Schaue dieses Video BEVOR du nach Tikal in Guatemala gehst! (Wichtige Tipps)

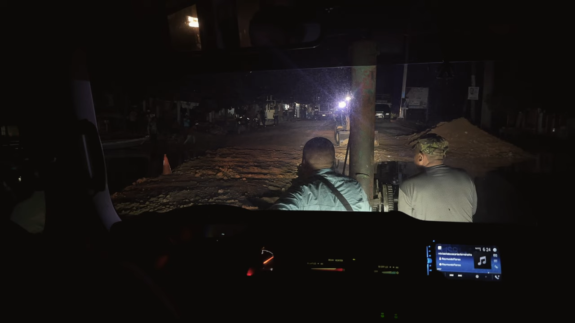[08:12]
Wir beneiden die Locals hier nicht um diese Infrastruktur, wohl aber um ihre riesige Geduld. Der Stau hier hält sich letzten Endes an Grenzen.